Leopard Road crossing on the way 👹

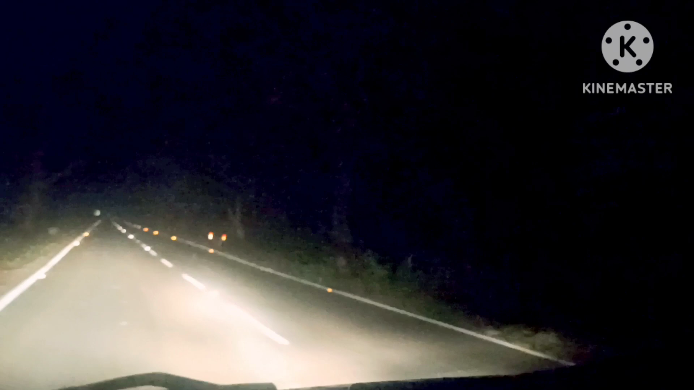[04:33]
दोस्तों यहाँ पर भी देखिए काफ़ी क्रॉसिंग करते हैं। और देखिए दोस्तों सामने टाइगर बीच हाईवे पे खड़ा है और रोड क्रॉसिंग कर रहा है।